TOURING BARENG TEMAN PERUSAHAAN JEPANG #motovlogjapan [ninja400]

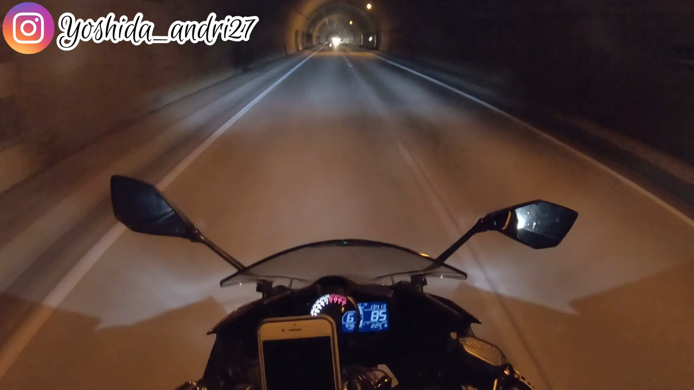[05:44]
Terus ada yang Harley, ada CBR 1000. Jadi 5 motor semuanya. Gelap banget nih.